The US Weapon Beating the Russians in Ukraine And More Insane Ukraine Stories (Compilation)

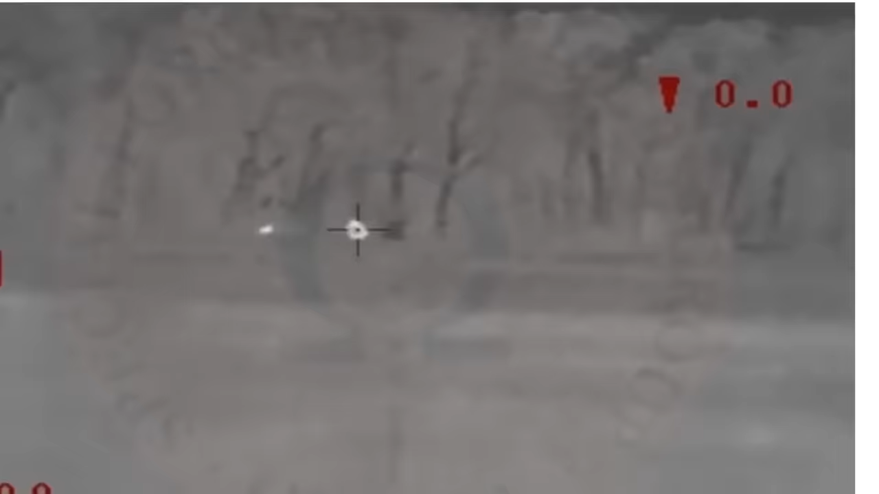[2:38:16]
This soldier shot an enemy from approximately 1.68 miles away.
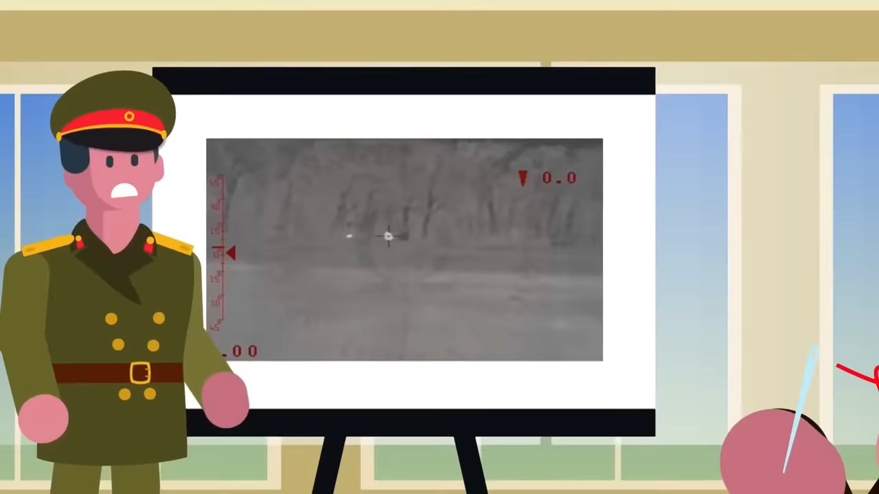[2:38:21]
That's like trying to thread a needle with a microscopic hole while being blindfolded.
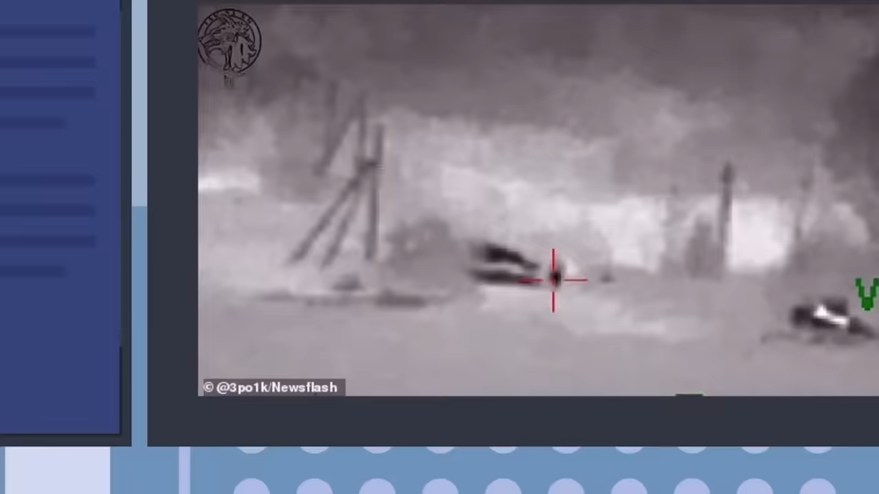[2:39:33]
The video itself isn't high quality due to the complications around setting up recording equipment for a scope, but what can be seen are two blob-shaped figures that were Russian seemingly talking to one another.